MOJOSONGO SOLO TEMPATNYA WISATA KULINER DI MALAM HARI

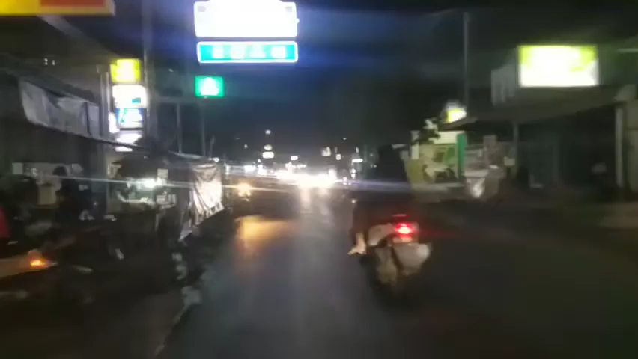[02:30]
sangat ramai sekali ini mungkin karena habis hujan jadi agak sepi ya teman-teman Hai seperti